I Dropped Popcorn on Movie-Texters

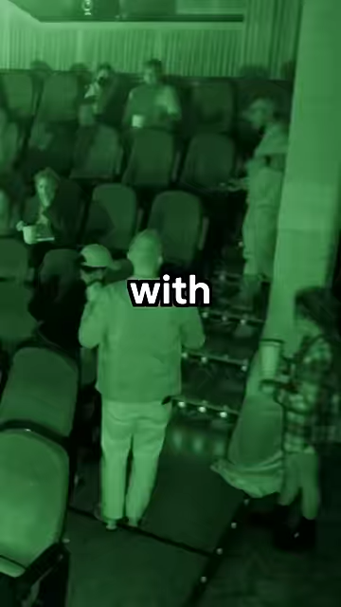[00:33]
And so once we have it all set up we watch from another room with our night vision cameras and about 10 minutes in we hit Pater.